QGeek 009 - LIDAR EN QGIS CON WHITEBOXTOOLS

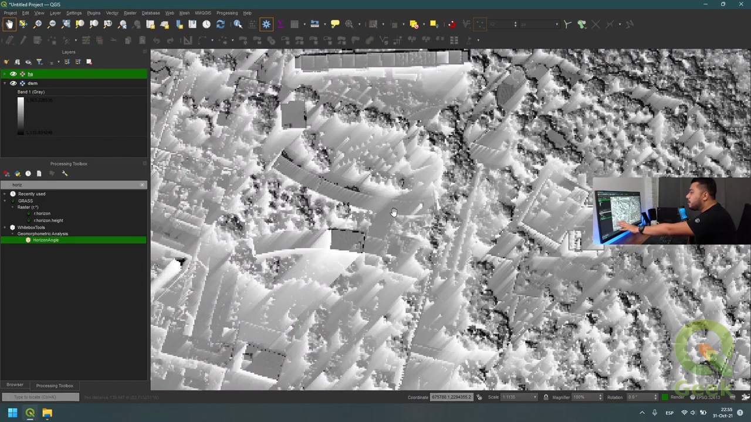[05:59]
es la sombra arrojada la sombra pero está en blanco no esto ya a pesar
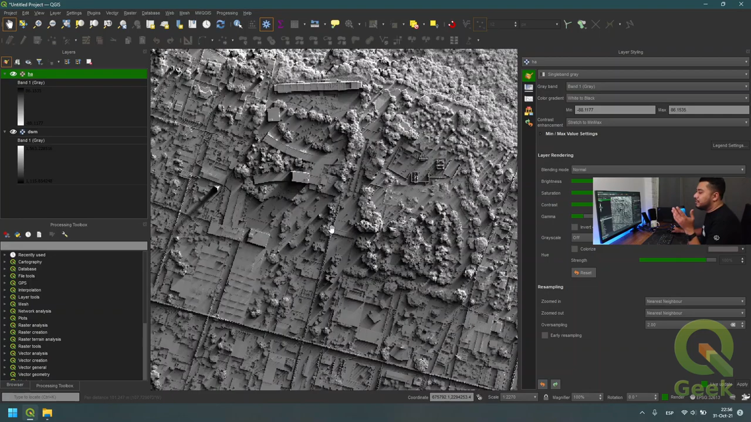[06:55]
estos resultados no por acá tenemos la barranca que está lleno de árboles aquí tenemos ya la parte urbana con edificios
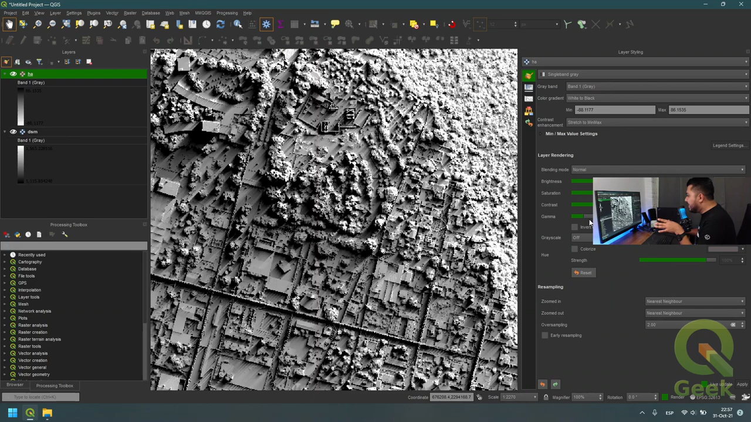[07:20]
y podemos ver cómo se van resaltando los elementos no cuál es el truco aquí también para darle
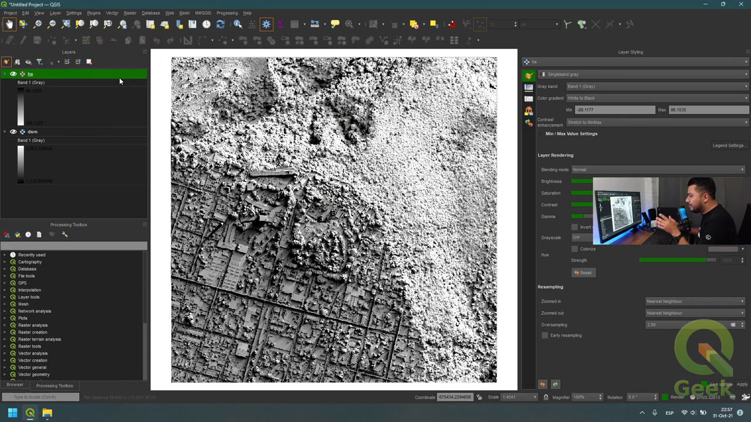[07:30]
más énfasis o una mayor visualización a la información yo voy a poner el dsm por encima el modelo digital de superficie en este caso
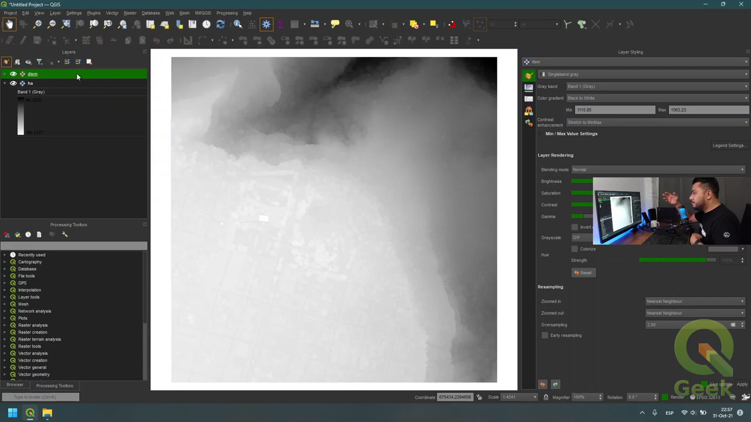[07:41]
pues un modelo de elevación normal que es de superficie con colores como siempre como toda la vida lo hemos hecho y que voy a hacer darle un blending pero un
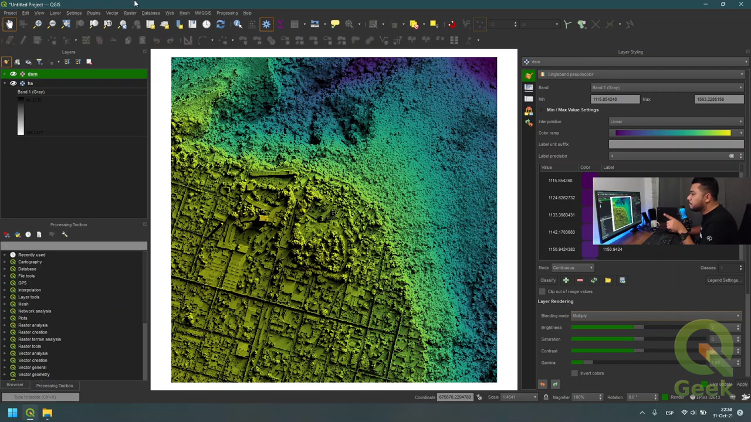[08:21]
creo que para este me gusta cómo se ve en multiplex y bueno aquí podemos acercarnos apagamos y prendemos el dsm y pues podemos ver este cómo se ve no eso sería todo compañeros a grandes raros cómo funciona se fijan es muy sencillo realmente puede funcionar con cualquier modelo de elevación en este caso su modelo de superficie puede ser de terreno alguno que tengan por ahí
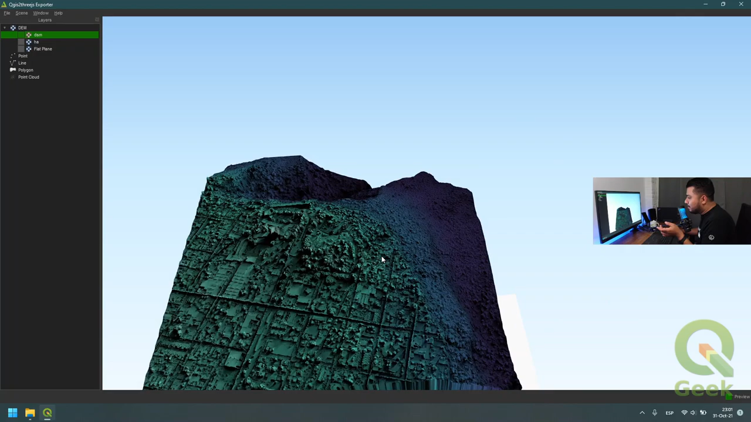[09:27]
en 3d no pero ya con la con los colores y la simbología que
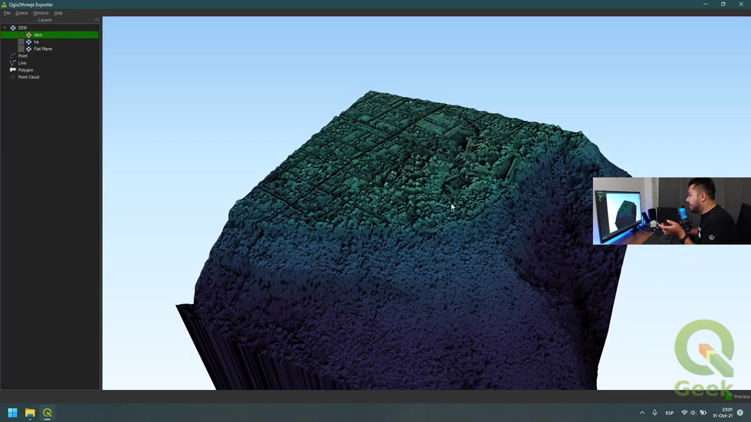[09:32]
le dimos con el orison angle no bueno como menos hay un plugin también que se llama terrain shading que
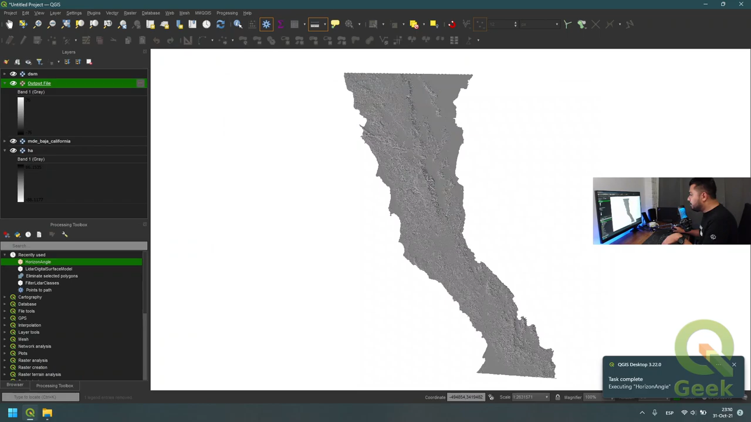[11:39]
en general resultado tenemos por aquí ya el modelo de elevación le damos la simbología que ya conocemos y aquí tenemos es el modelo de elevación original este es
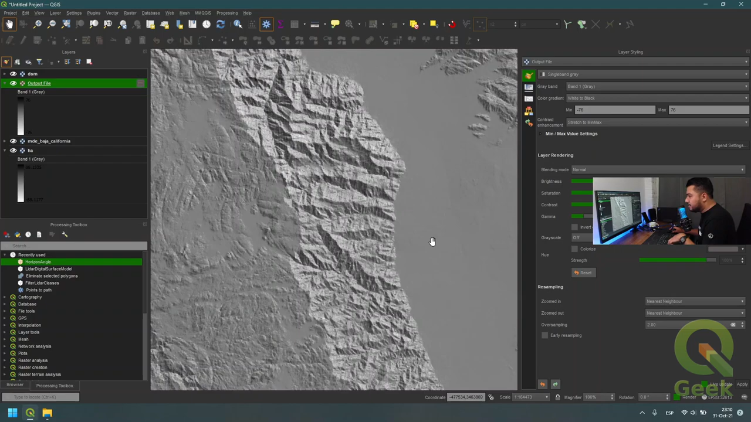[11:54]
el horizon angle y le podemos dar también aquí un poquito más de contraste brillo